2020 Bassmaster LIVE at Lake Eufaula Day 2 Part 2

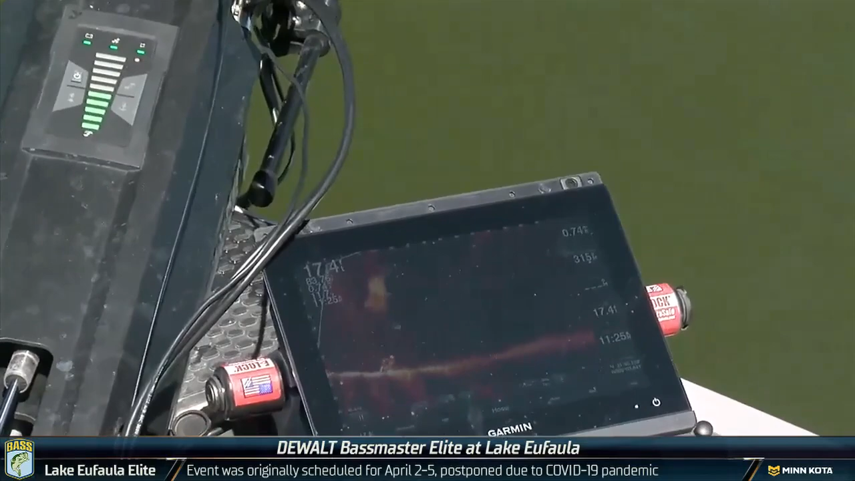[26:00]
You know, one thing about the electronics today is they're pretty amazing, and it's got a lot of glare on it right now.
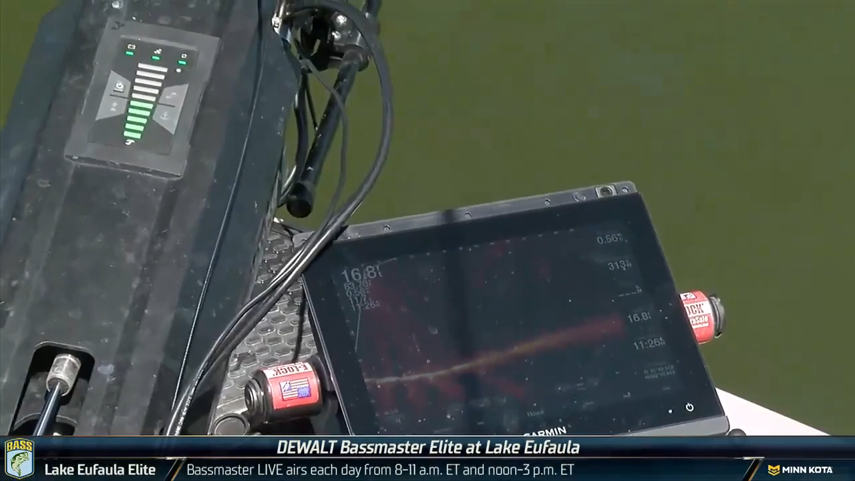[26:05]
It's pretty difficult to see,
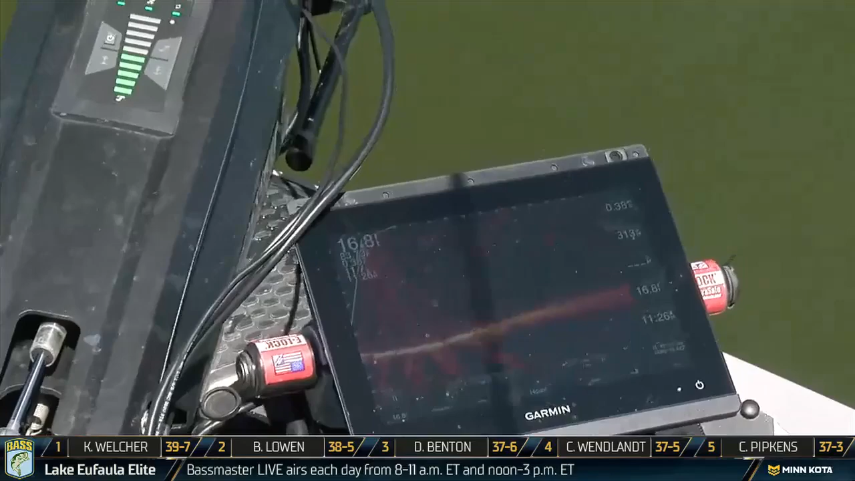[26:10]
but what you do with it is that it actually looks out in front of the boat, and
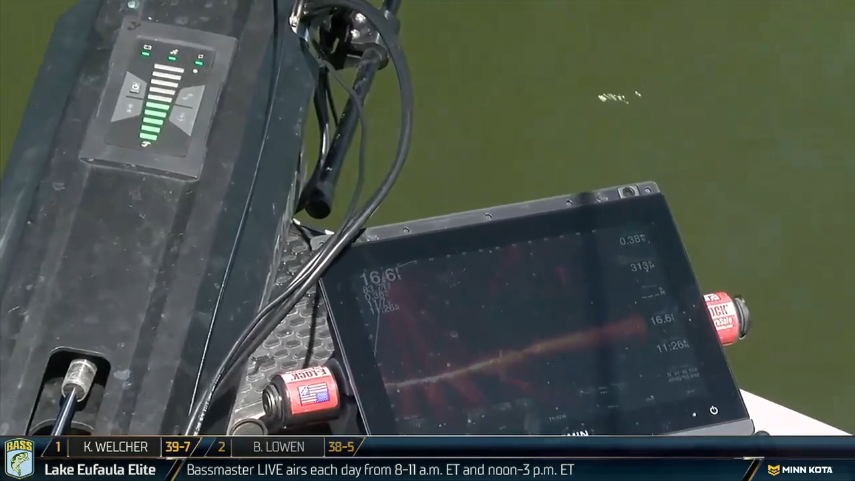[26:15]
it's a clear real-time picture.
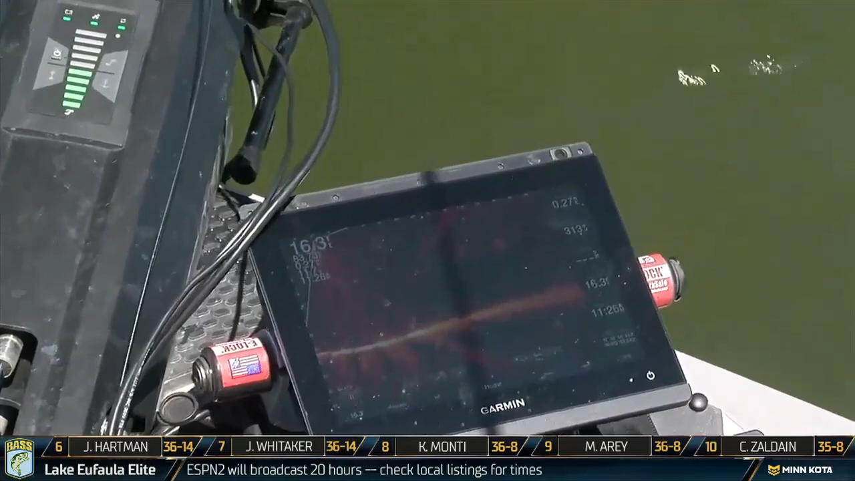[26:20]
And so the way it really, really helps, can I see fish? Yeah, I see fish, but good grief.
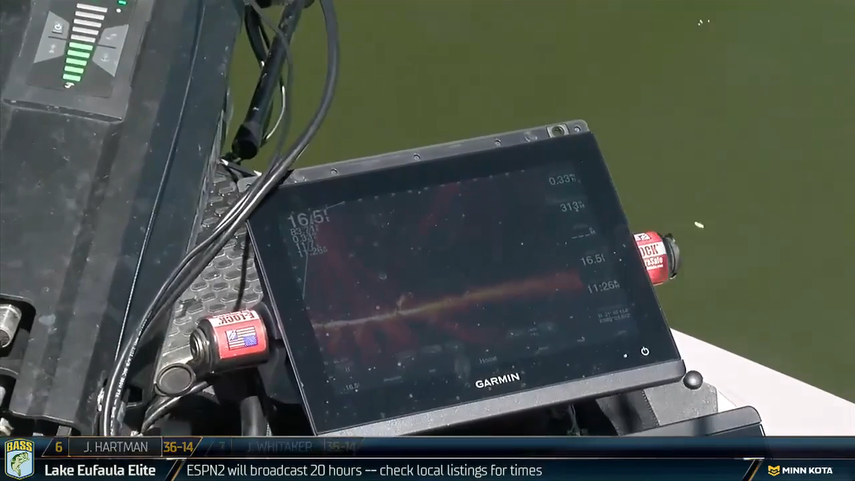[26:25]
I mean, there's so many fish in this lake that you see everything.
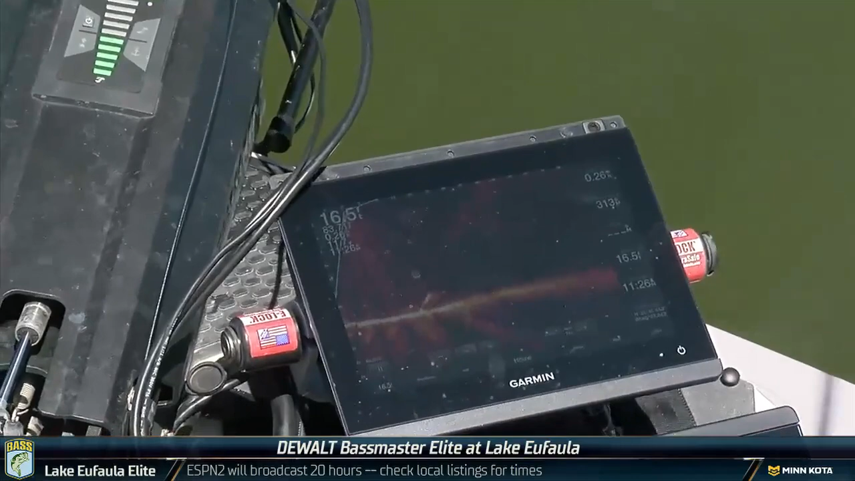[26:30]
You see catfish and drum and carp, but what I really see is brush.
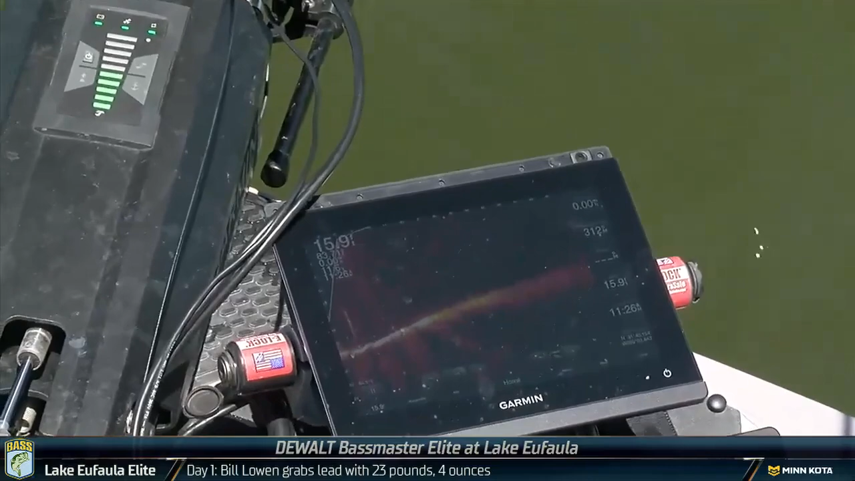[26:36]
And, you know, I can see exactly where to cast every time I find a pile.